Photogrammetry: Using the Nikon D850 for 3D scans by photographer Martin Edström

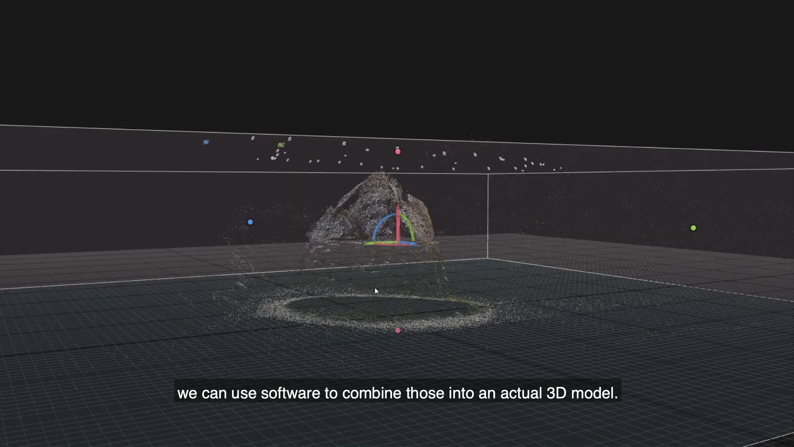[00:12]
By taking lots and lots of photos with a D850, we can use software to combine those into an actual 3D model.